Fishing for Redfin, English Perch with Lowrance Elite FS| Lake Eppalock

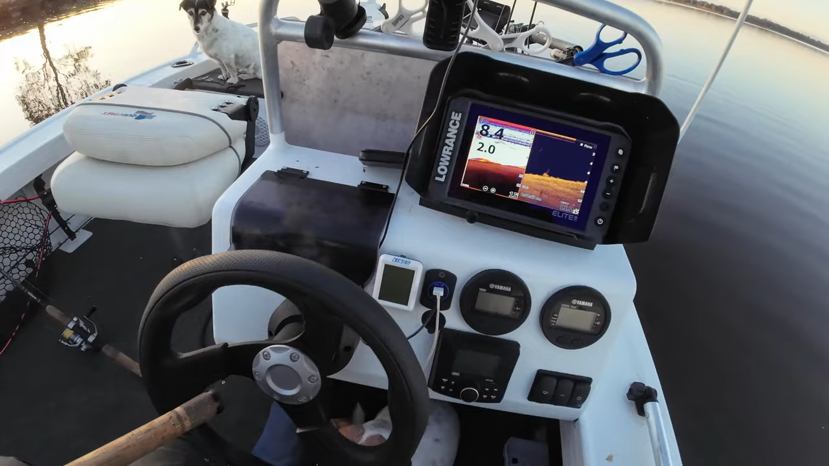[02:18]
So just with the fish finder, we've got the Lowrance in the Elite,
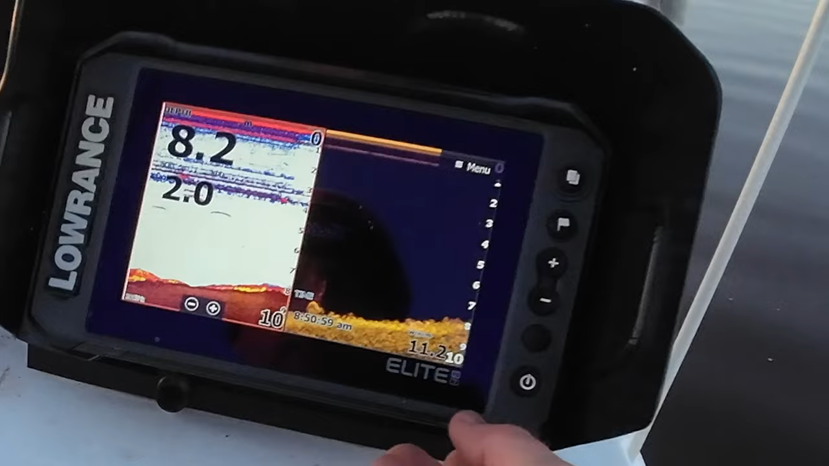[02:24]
and we're just running the 2D sonar just on the left hand side here,
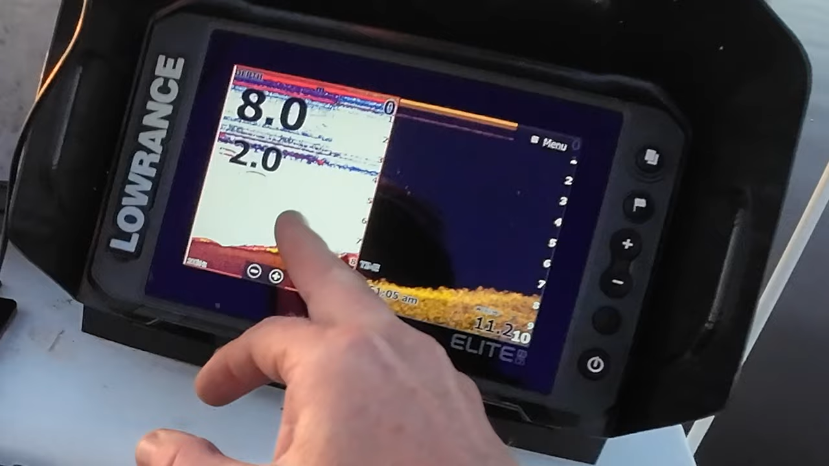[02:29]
and structure sound just on the right.
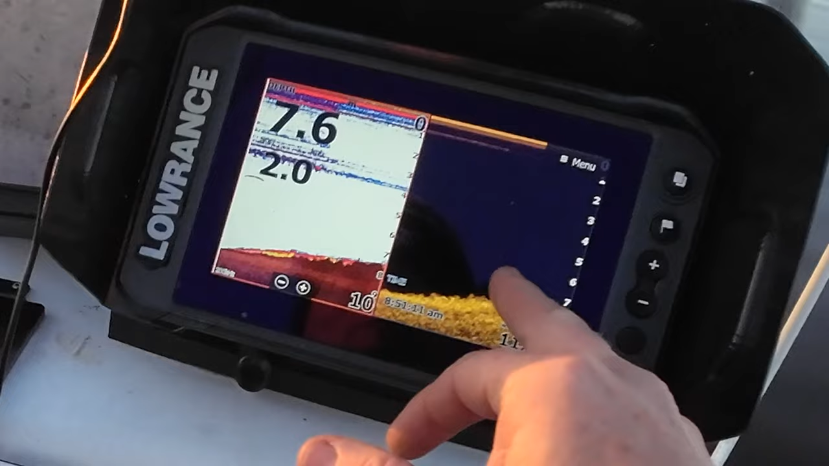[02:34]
So as you can see, water temp sitting at 11.2, being first thing in the morning, so it's quite chilly.
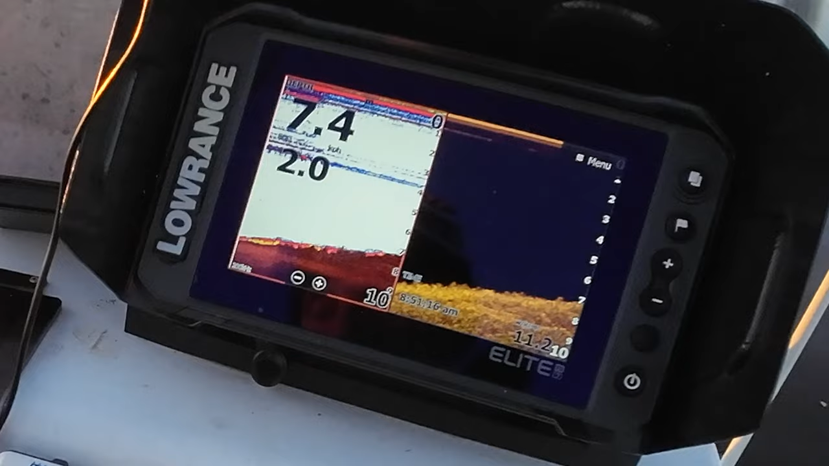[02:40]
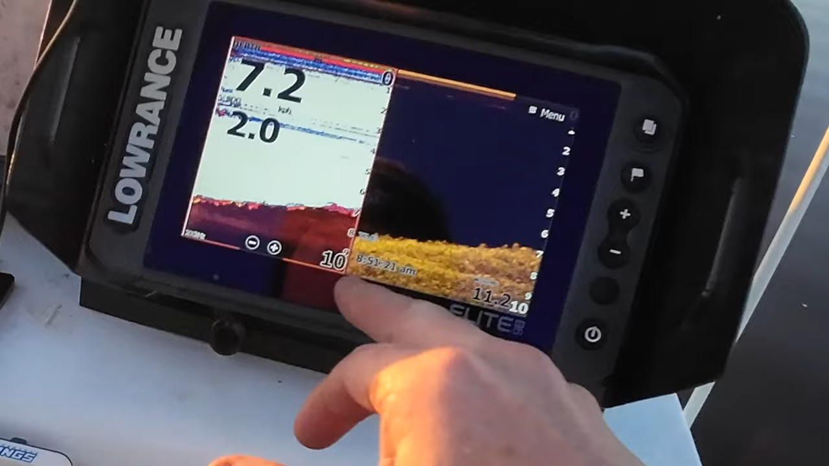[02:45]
And we're just sort of trawling a range of depths, you know, anywhere from sort of up to 10 meters.
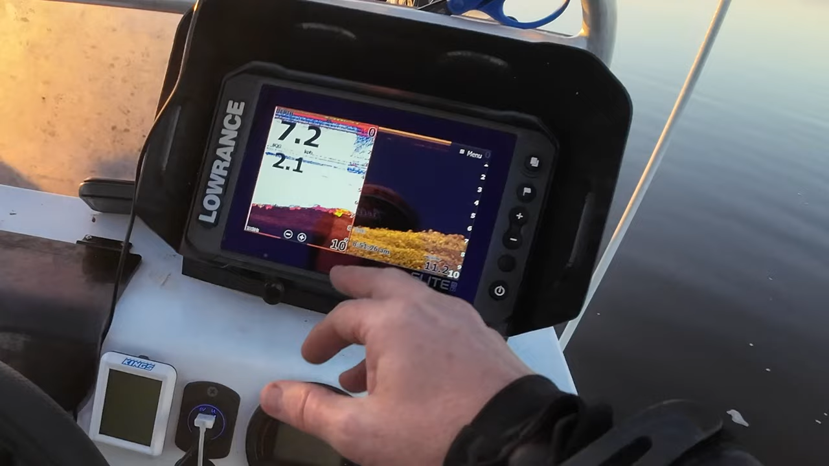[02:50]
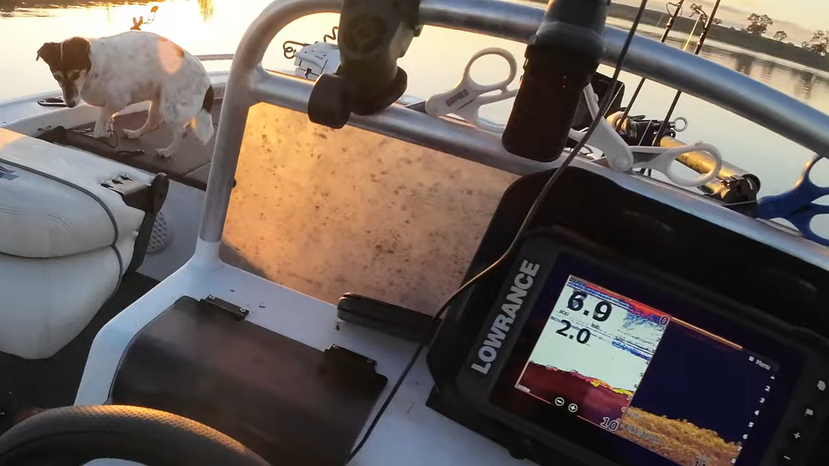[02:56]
We're sort of just hugging the edges here on this rocky bank, but you can sort of see the rocky bottom here.
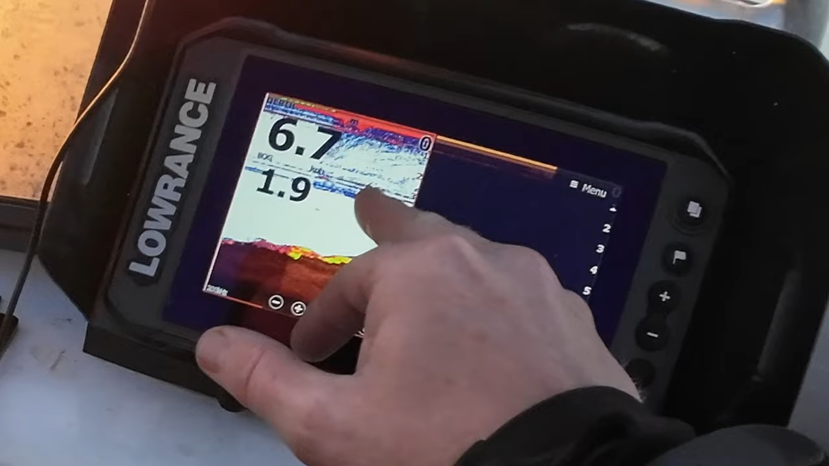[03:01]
Here's our thermal line sort of sitting around that sort of 3 to 4 meters.
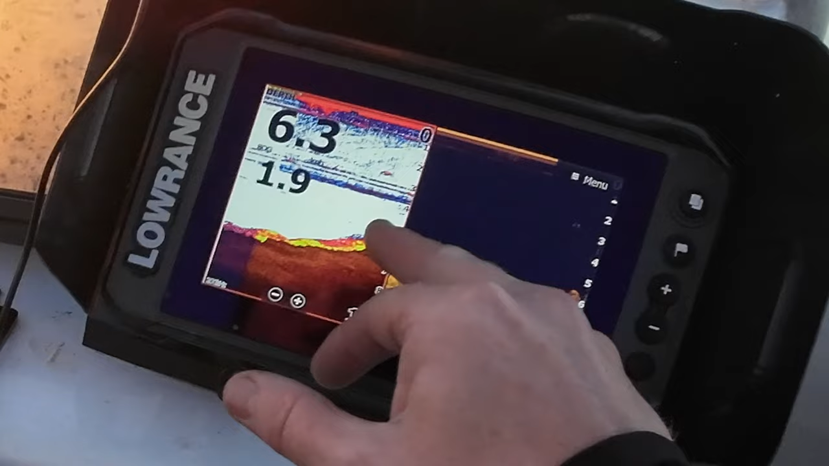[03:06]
And you know, a few fish here, a few fish here. We've got a bit of structure here, a bit of tree.
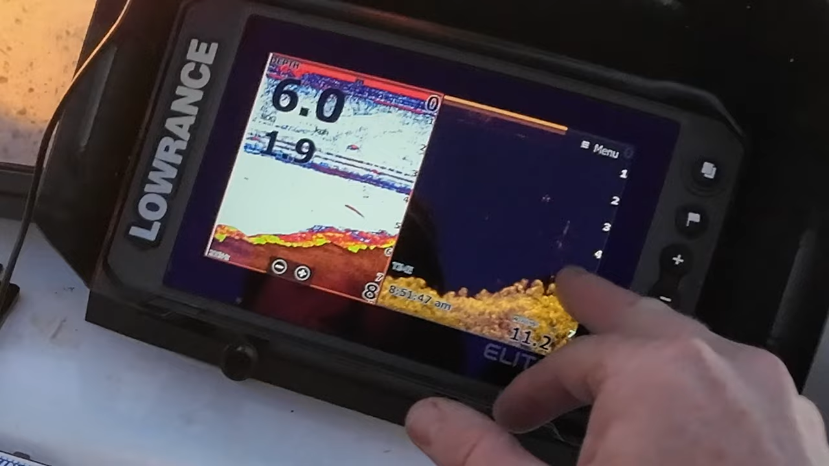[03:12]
You can see a few fish sort of hanging off here. As you can sort of see on the 2D sonar.
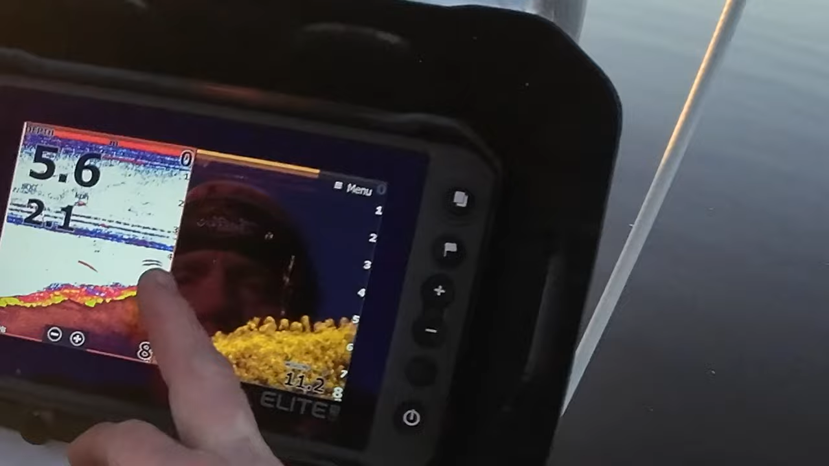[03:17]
So, and I can feel that lure sort of hitting the bottom now.
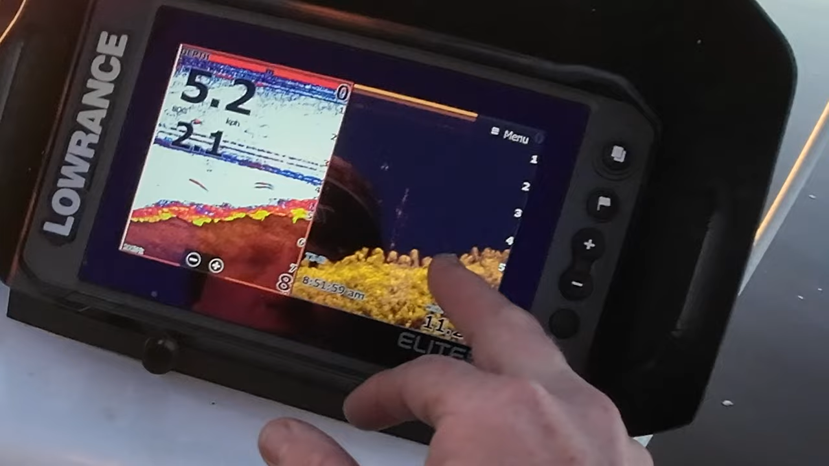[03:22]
You can sort of see the rocks here. So, yeah.
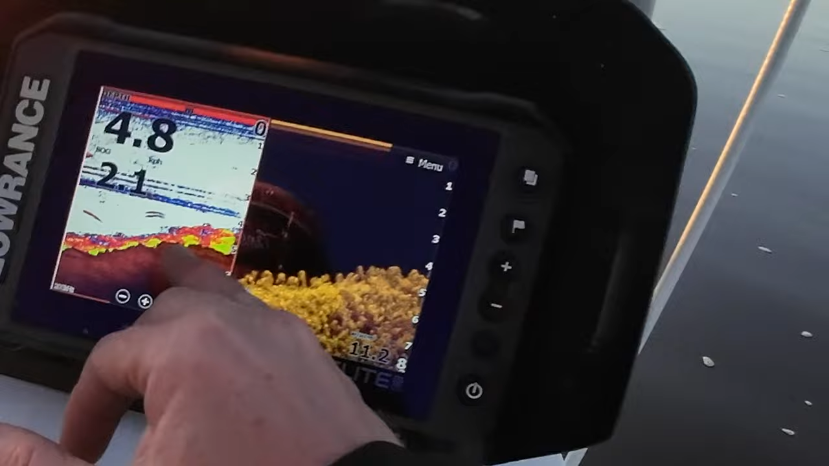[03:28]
So very much just looking for fish, just monitoring our depth.
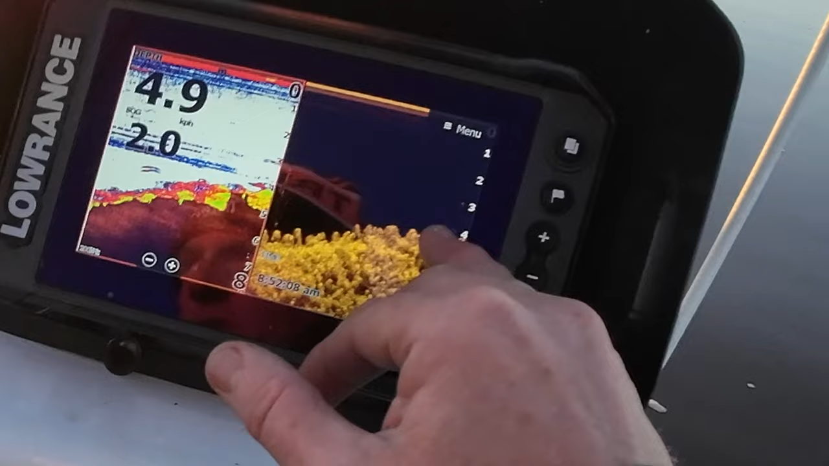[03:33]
Just trying a few different spots, a few different depths, and you can sort of see that thermal line sort of hitting the bottom here.
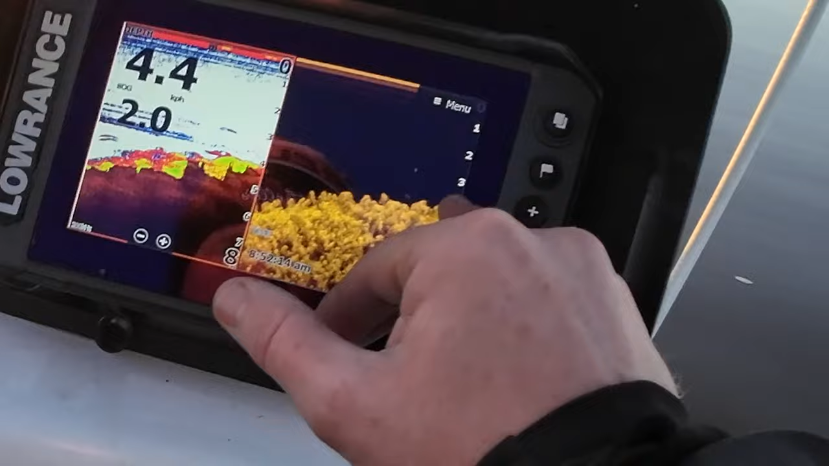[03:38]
So yeah, we'll continue to sort of just work along here and see how we go.
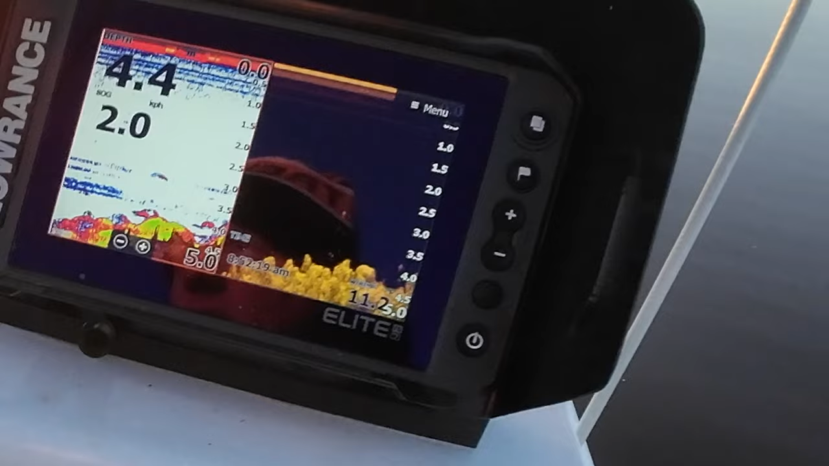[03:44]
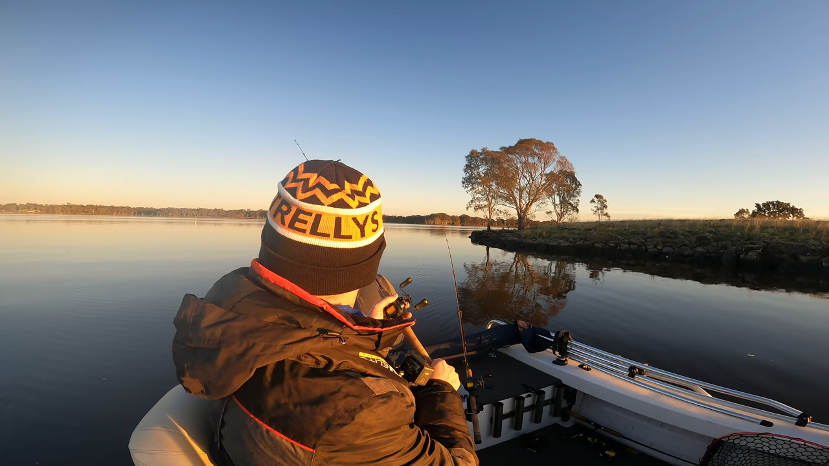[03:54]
We just had a touch then. And the spinnerbait. As you can see, we've got some fish here.
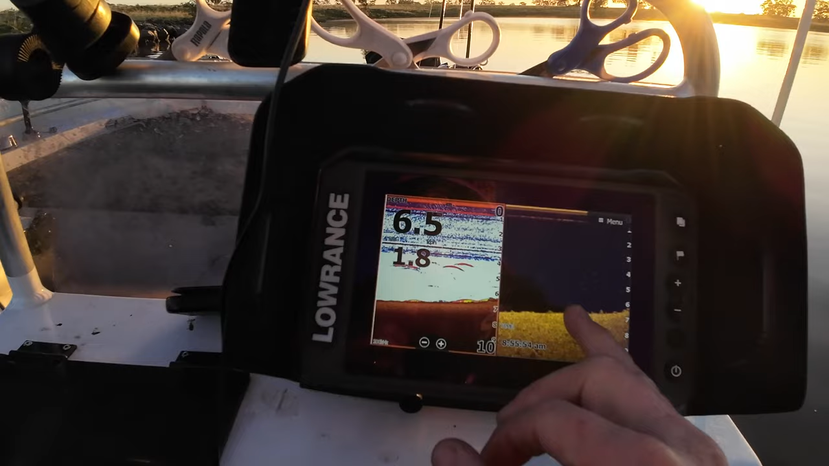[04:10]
I'd say they're reddies, a good school of reddies. You can see them here, the arches on the 2D sonar.